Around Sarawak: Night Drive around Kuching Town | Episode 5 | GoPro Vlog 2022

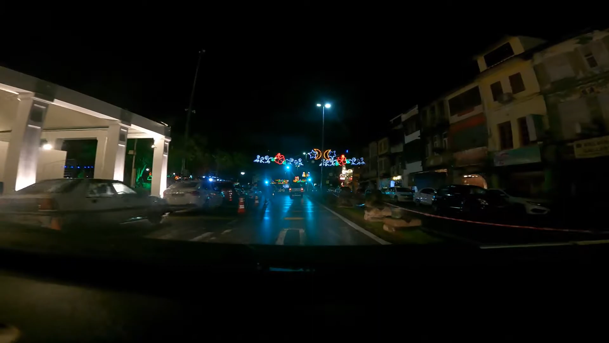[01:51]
按了嗯這個這樣的地方夜拍很美哦嗯因為它很暗啊然後拍什麼呢沒大風景即使這些一些地方啊你看到這種嗯有這種啊會特別的美因為非常的你要轉去那邊剛才啊嗯我會試試啊我會忘記了